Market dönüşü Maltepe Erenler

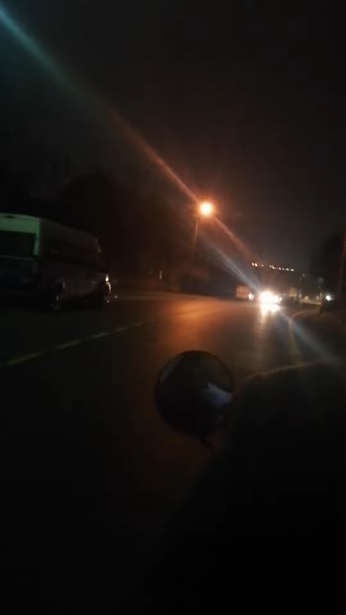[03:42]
şimdi yokuş aşağı iniyoruz ileride tetik ediyorlar
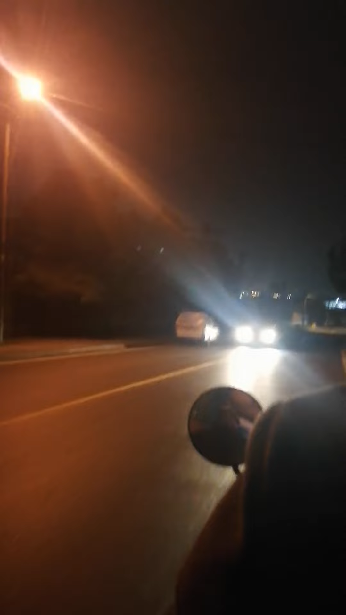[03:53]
geldiğim gibi tünelden var değil mi MTS'de de var Türk Telekom yenileniyor herhalde şu an acilattan tam karşımızda şehirler arası otobüs terminali gözüküyor şu an şu an gözüküyor çok net gözüküyor çok net bir yerine tarnalar var Maltepe'de bir de polis evi var polis evi de burada